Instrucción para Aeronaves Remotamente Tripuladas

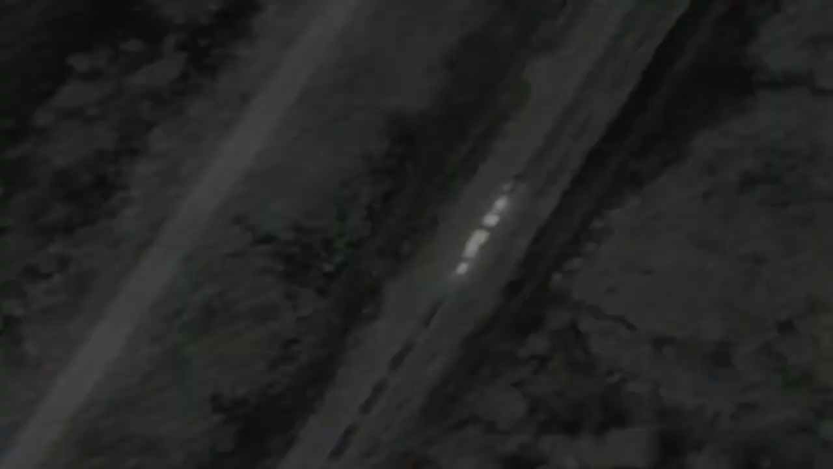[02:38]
vigilancia de vías cuando hay plan retorno, por ejemplo, durante Semana Santa, los fines de año. La importancia de tener esto en tiempo real va hacia el conocimiento de un entorno, de un espacio y donde se va a generar una operación o un despliegue.